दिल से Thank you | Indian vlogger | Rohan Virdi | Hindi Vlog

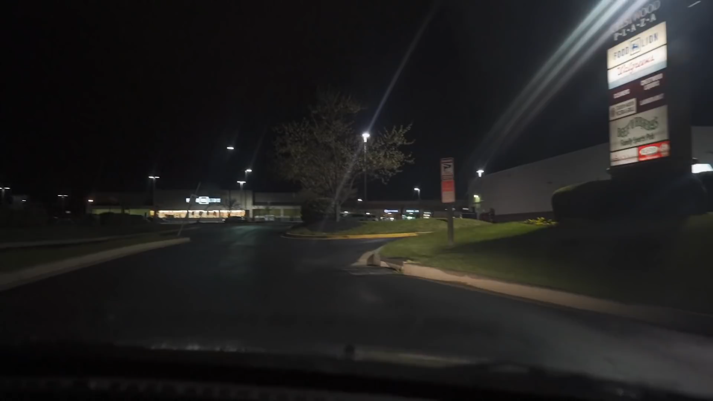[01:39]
ये फूड लाइन ही है, जाइंट नहीं, इसलिए मैं पूछ रही थी तुम लोगों को कि जाइंट है क्या उधर भी।
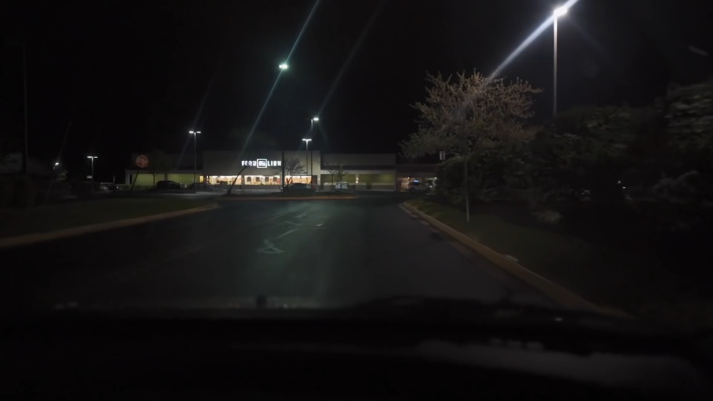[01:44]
अच्छा, पब्लिक को अभी भी बाहर से इधर से खाने का है, बाहर से देख गाड़ी देख चालू है कि बंद है।